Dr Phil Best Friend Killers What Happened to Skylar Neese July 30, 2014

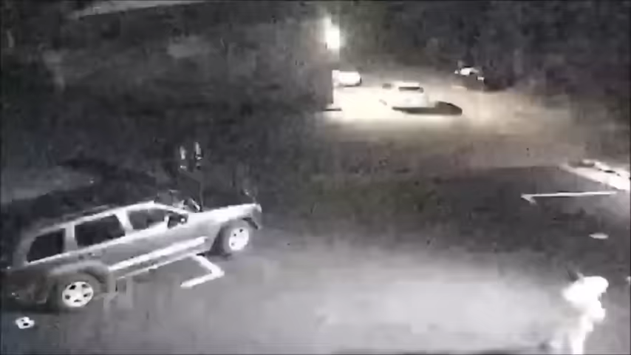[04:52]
And we could see Skylar sneaking out her bedroom window, walking across the street and getting into a vehicle. It was some point between 12 and 1230. So they knew that Sheila nor Rachel could have been home in bed by 12 o'clock. Why couldn't I have heard her going out the window?